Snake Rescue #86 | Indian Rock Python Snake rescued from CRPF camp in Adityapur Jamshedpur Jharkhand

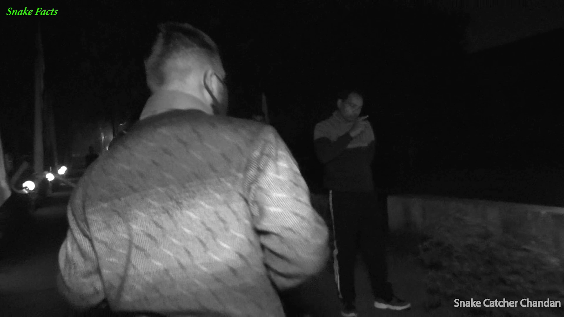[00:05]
हाँ, उससे पहले भी ये लोगों को थोड़ा सा तीन महीना पहले वो एक पाइथन था।
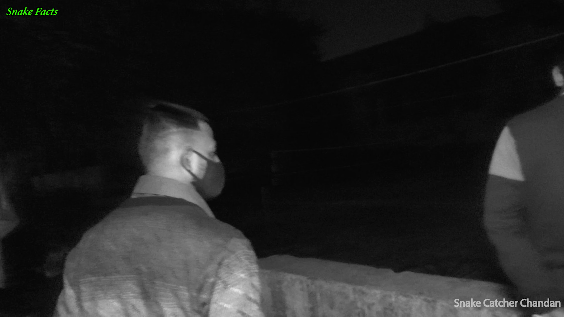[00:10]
इधर आइए आप, इधर देखिए, वो कम से कम 3-4 फुट का पाइथन।